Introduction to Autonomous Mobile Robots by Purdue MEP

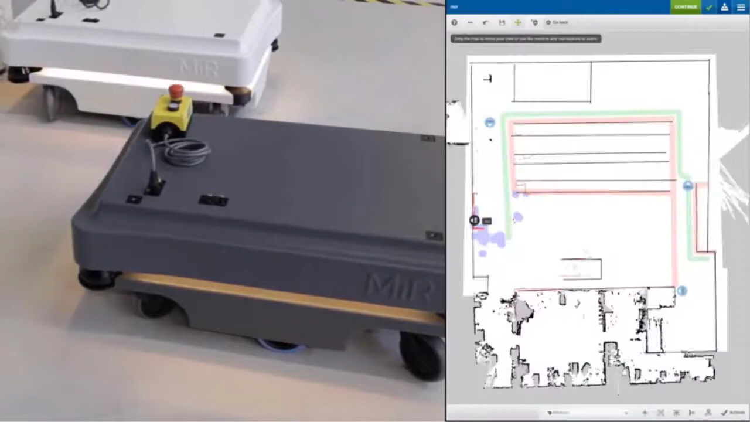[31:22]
it has a signal it follows to guide itself into docking into that wall station. And it does it very reliably.